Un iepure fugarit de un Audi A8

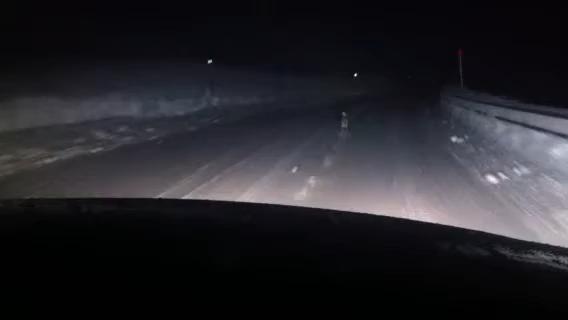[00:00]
curul lui, ăla de ale jos nu poate. Sărmanul, dar nu fugărit are. Nu fugăresc, că nu vine. Ioi, asta e bună, deci așa ceva. Se vede ceva? Se vede, se vede. Deci, super. Uite mai ce sărmanul iepurel omor. Opa! Opa, s-a dus, hai! O băcut-o în...